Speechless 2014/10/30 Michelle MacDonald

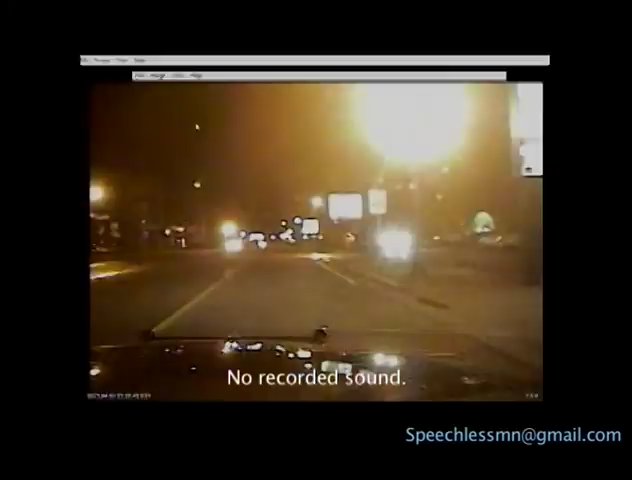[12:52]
I'm showing you the video that they have. This came from the, this is the police officer's camera. And here's Michelle in front there. Police officers turned around, clocked her speeding. Notice how she's straight in the middle of the lines, going around a curve.
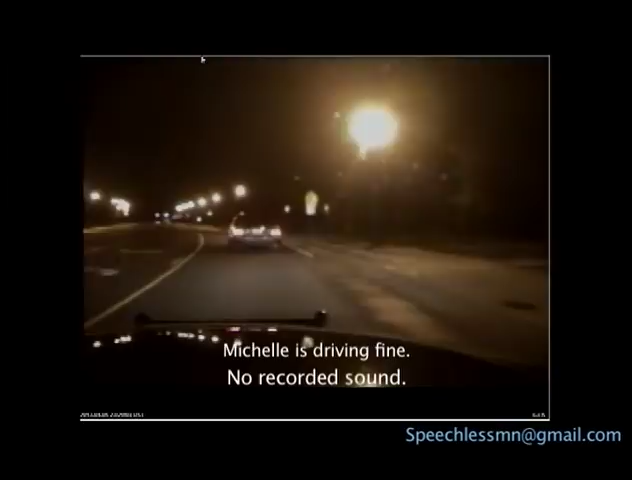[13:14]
So everything's fine. No problem there, you know. Now the sound is fine. Earth on three here. I'm currently going 40. Is pulling on me. Straight in the middle of the line. Going around the curve. Minnesota license plate. I edited out the license plate. 39 and a 30.
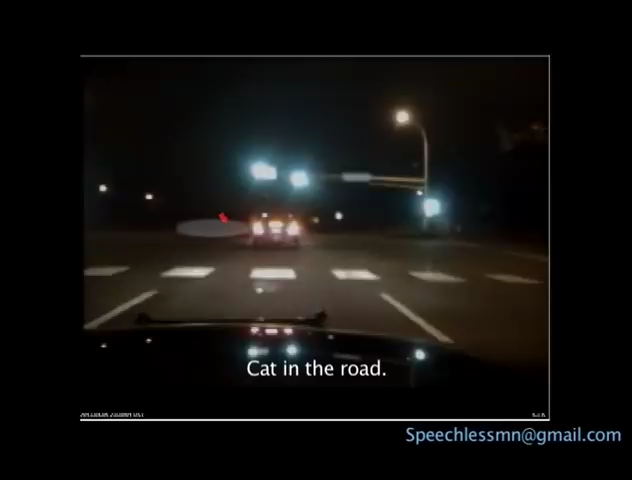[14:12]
I got it marked. There, you see it better going the other way. She goes a bit to the right. Doesn't slam on her brakes, but puts her brakes on. Going down the road. 2003 Mercedes. License status valid. NCIC. Kind of touching the line around that curve. Nothing. 35-40. Nothing. There, just a little bit on the line. 35-40.
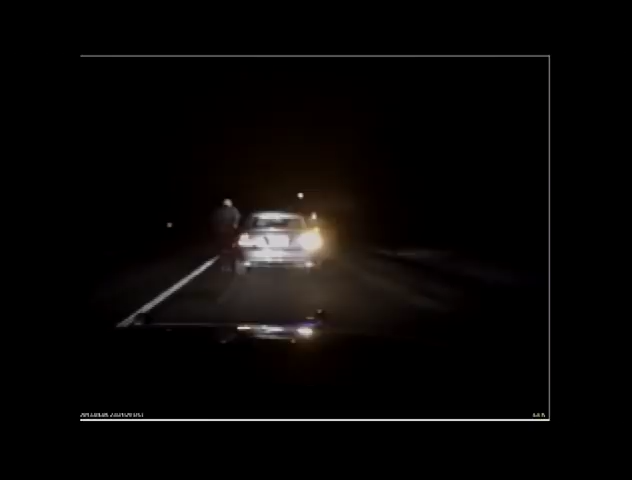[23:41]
Hello. Officer Alex Eckstein of the Rosemont Police Department. The reason I'm stopping this evening is I got you going 39 there and 30. And then I turned around on you, I was following you, and I was going 42 to stay with you in the 30 there. Mm-hmm. Were you aware that you were going that fast? No, I was not. And I'm a reserve cop, so I'm sorry. Okay. Where are you coming from this evening? I'm going to my house. You're going to your house? I'm coming from Lakeville. Where in Lakeville?
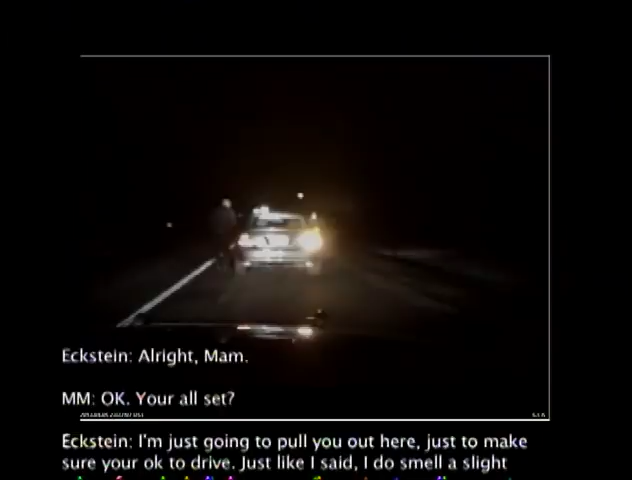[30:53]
All right, ma'am. Okay, you're all set? I'm just going to pull you out here just to make sure you're okay to drive. Just like I said, I do smell a slight odor of an alcoholic beverage. I'm going to pull you out here and check. I'm right over there. I understand that, but... No, I'm just going to go home.